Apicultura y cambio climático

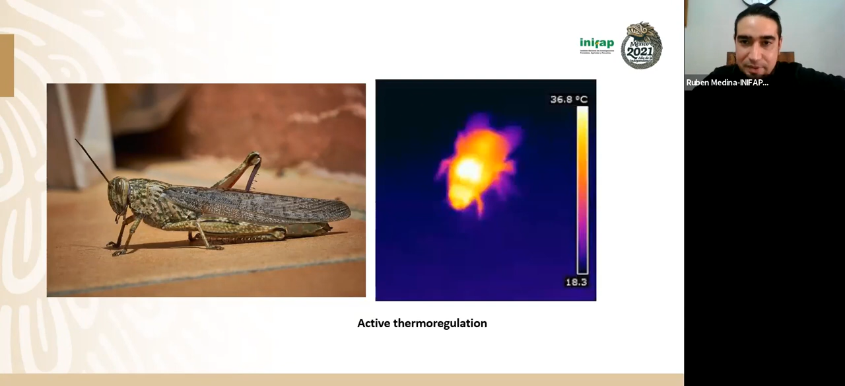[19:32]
On screen: scale top 36.8°C
En este caso esta es una abeja pues no es una abeja melífera pero la abeja melífera también es capaz de hacer esto y lo hace de mejor es más eficiente en el sentido que pueden calentar la colmena completa en colectividad. Esto lo hacen porque las crías las huevos los pupas y las larvas lo que llamamos cría normalmente los apicultores necesitan una temperatura estable para desarrollarse de manera adecuada. Entonces las abejas de la miel invierten mucha de su energía en mantener las temperaturas estables dentro de las colmenas.
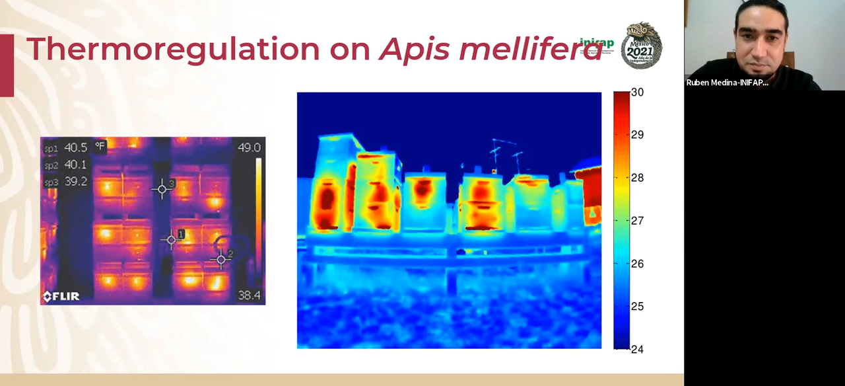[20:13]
La temperatura de la colmena oscila entre 33 36 grados que es muy estable sobre todo para un insecto esto es remarcable en realidad pero también hay otras estrategias además de la vibración una es aquí en este caso en particular es un meliponino no es una
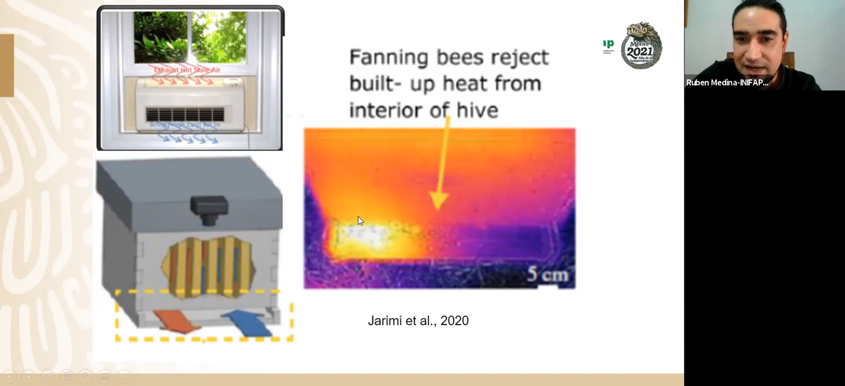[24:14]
saca aire caliente y mete aire fresco y vemos aquí en la imagen derecha como una imagen térmica como esto la colmena es capaz de hacer esto ¿no? del lado derecho que vemos aquí está saliendo el aire fresco y del lado izquierdo está saliendo el aire caliente aquí podemos ver el diagrama de cómo es que ocurre entonces esta es una otra esa es otra estrategia que tienen las abejas que en colectividad mantiene la temperatura de la colmena también son capaces de